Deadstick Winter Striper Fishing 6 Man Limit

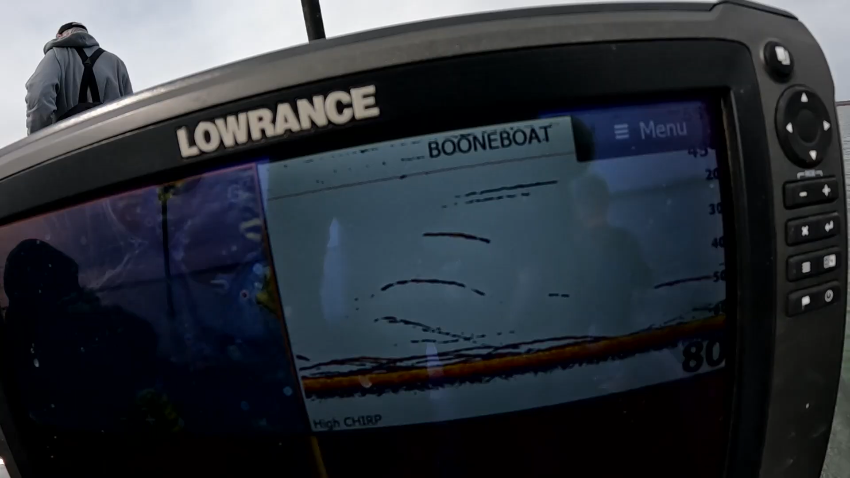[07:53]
Not crazy, not like the last few times we were here, but man, there's some stuff on bottom.
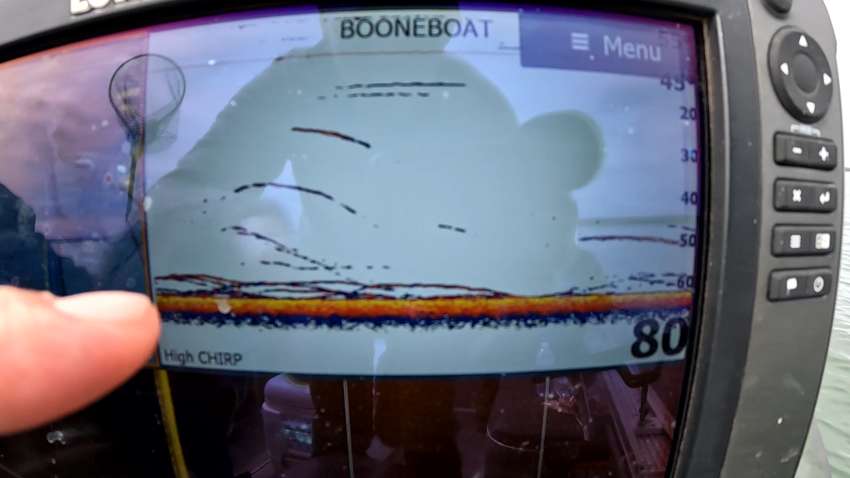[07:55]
They're feeding here. You'd think we'd land more fish with this, but man, that's enough to keep us rolling.